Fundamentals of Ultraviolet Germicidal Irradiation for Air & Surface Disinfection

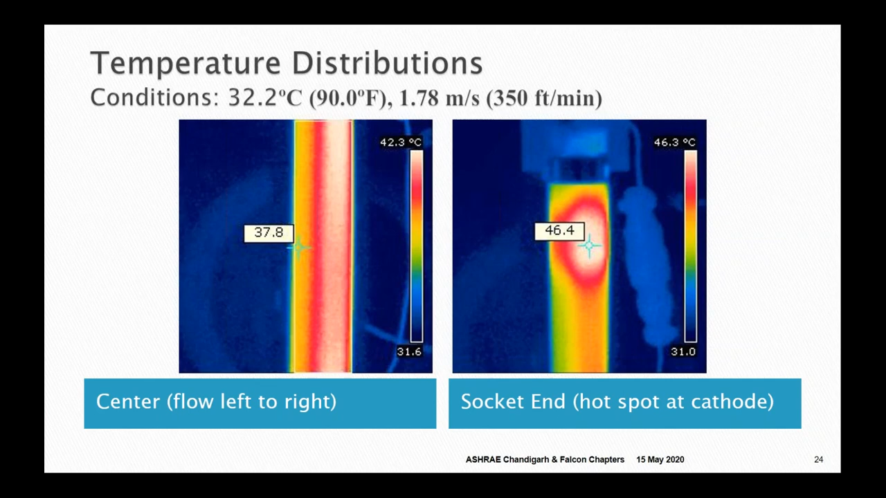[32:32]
tube cold spot temperature measurement for a lamp in cross flow so air is coming from left to right there and on the leading edge of this cylinder and cross flow is where we expect to find the lowest temperature the other figure shows the hot spot by the cathode on the lamp where power is being put in so we use that data to show how you could make maps that show the relative output here's